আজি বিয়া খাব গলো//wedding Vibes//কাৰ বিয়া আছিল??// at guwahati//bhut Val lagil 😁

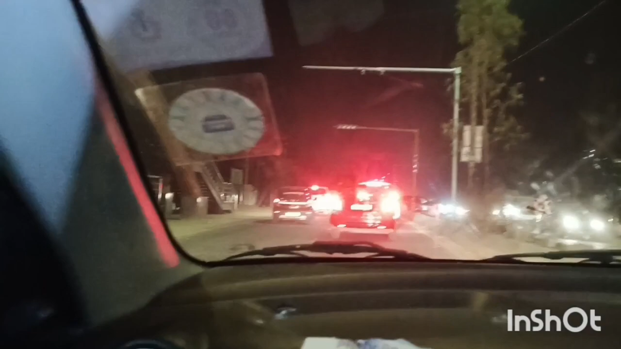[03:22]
এয়া চাওঁ ইয়াত আহি পালো, ইয়াৰ পৰা আমি ৰাইট চাইডে যাব লাগিব ন, ৰাইট চাইডে যাম।
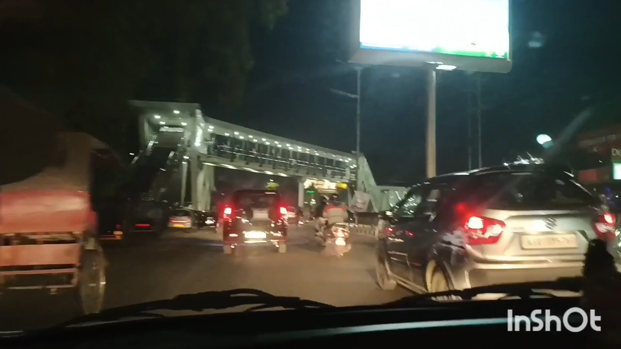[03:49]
অলপ কম বাৰু আজি, ছেকেণ্ড ডে বাৰু, অলপ কমেই দেখিছো।